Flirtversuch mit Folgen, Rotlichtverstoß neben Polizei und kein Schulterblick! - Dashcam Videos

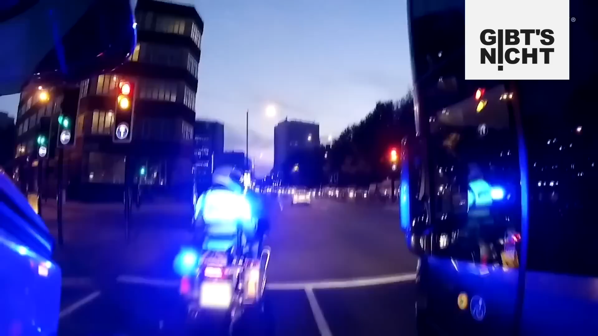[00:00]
Rotlichtverstöße direkt neben der Polizei, Ausraster auf offener Straße und Autos, die in Wohngebäuden stecken.